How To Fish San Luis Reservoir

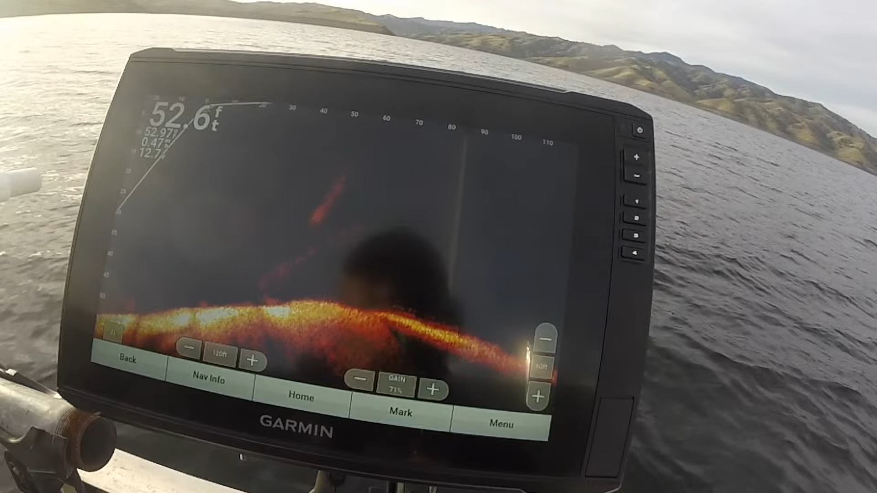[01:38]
There's no fish here, of course, but you can see the contour of that hump right there that we're actually on a point right here.
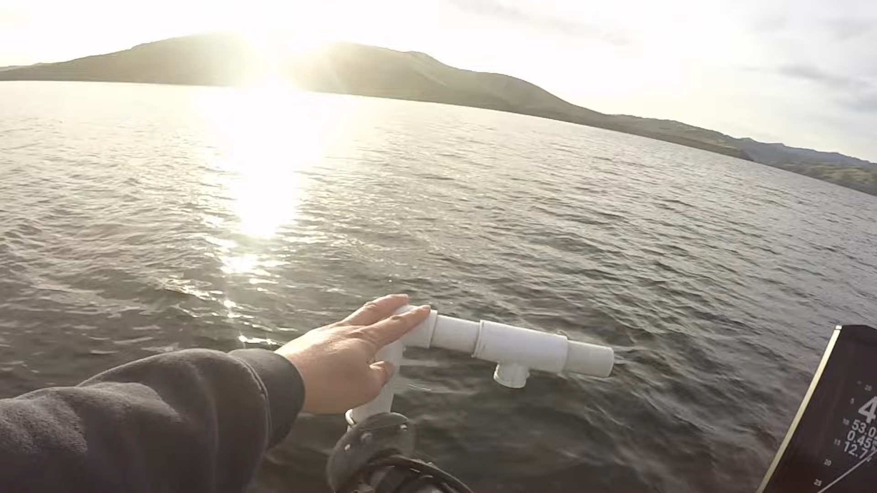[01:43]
Main lake point. So when I see some schools or activity down there,
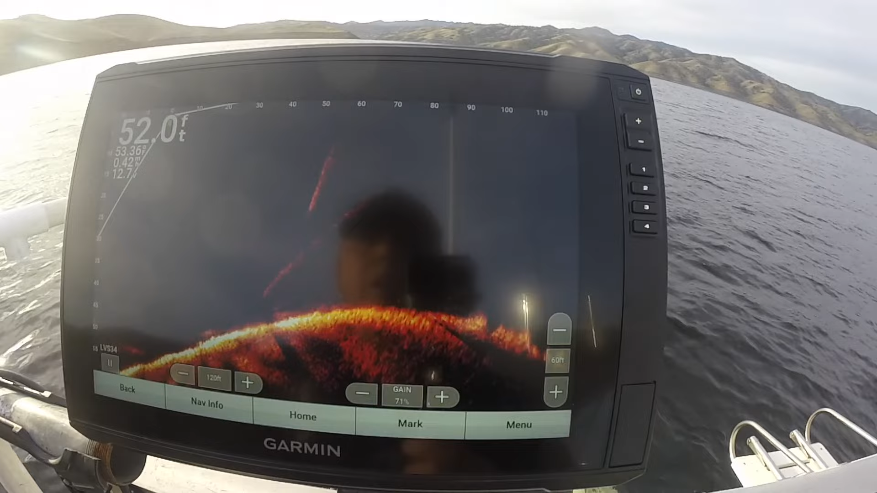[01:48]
On screen: depth 52.0 ft
I'll show you guys exactly what we're seeing. So another piece of equipment that I use a lot when I'm out here are my downriggers.
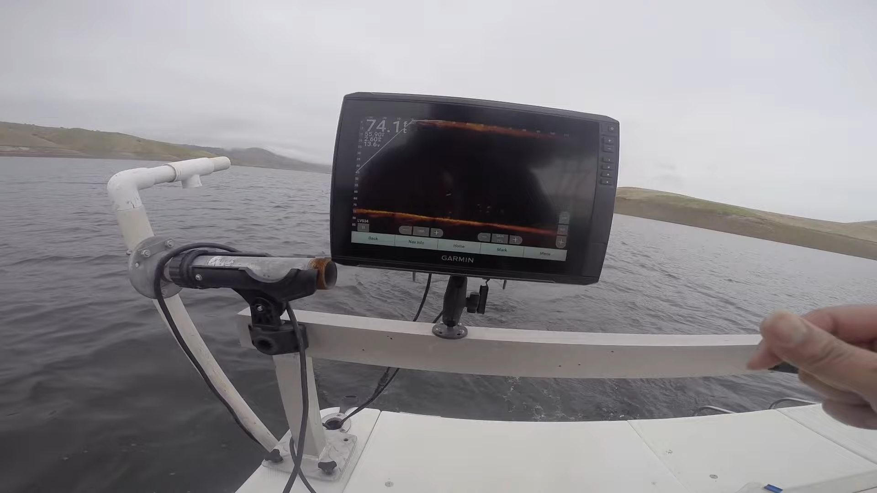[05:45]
So I got one rig at 65 feet, and this rig at like 20 feet. But check this out.
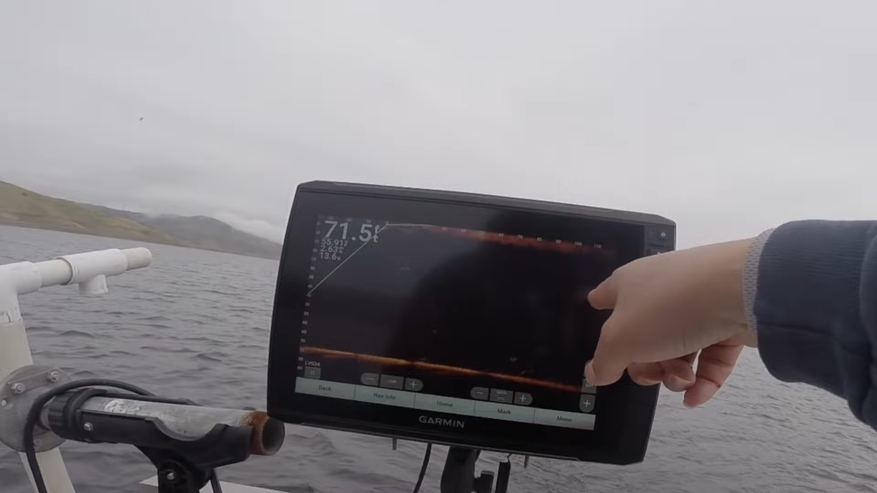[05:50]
They're so shallow, and these guys are about to hit my... Oh, got fish on already. Okay, there's a fish on the rig that's on the bottom, but there's a bunch of fish still.
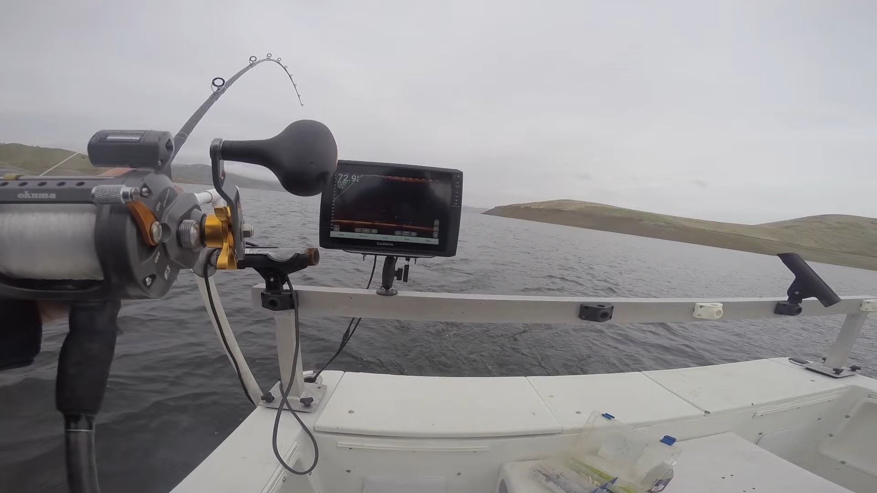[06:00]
So I'm going to leave it on and see if these stripers hit. Another school, master school. I got two. I think I got two. I got two now. I got two. Let's see if I can get three. The school's still there. The school is still there. I see three fish on there. These are nice looking fish too. Okay, there's a third one coming up.
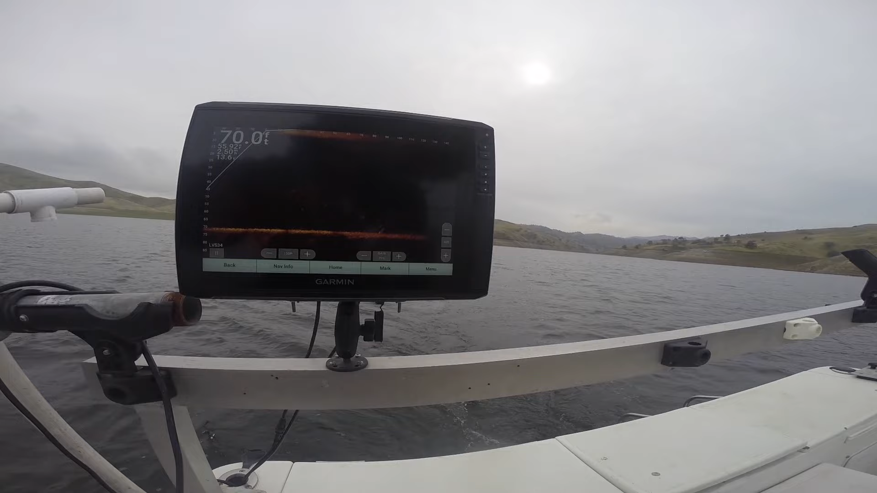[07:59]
Okay, that school just passed. So, I'm going to go ahead and reel this one in. Oh, this guy's a fighter.